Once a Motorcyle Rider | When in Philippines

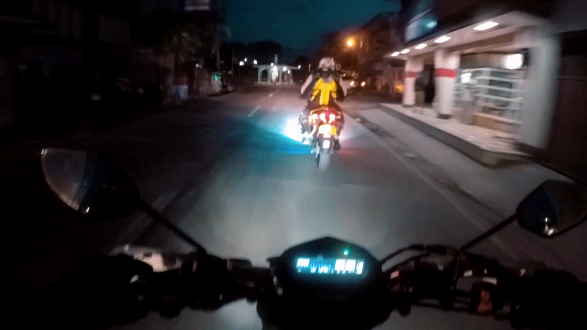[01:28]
As night falls over the city, the streets become a canvas for the nocturnal symphony of wheels and dreams. Motoflex, our intrepid rider, is not just a spectator, but a maestro of this symphony, composing a melody of revs and roars. Under the moon's silver gaze,
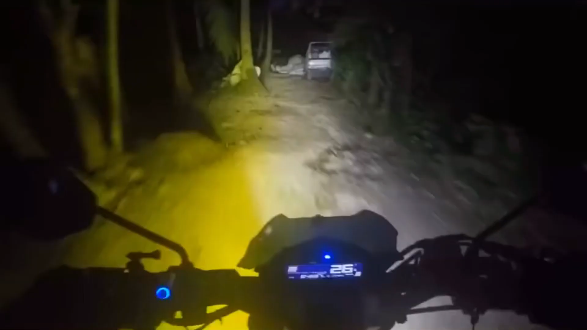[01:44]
the road is a river of light, and Motoflex rides the current. Each streetlight is a beacon, guiding through the darkness, each twist and turn a dance with destiny. There's a bond between rider and bike, a silent pact of trust and respect. It's a partnership forged in the fires of passion and cooled in the winds of exhilaration. Together, they are unstoppable, unbreakable, united by the thrill of the ride. This is where legends are born, on the asphalt stage under the stars.